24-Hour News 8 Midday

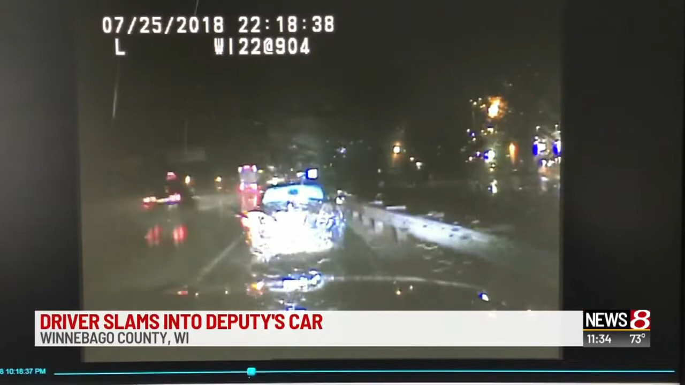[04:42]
Oh, wow, you can see that right there on camera. It was caught on the deputy's dash cam. Investigators say the 60-year-old swerved and hit the back of a car, then spun out and hit another car.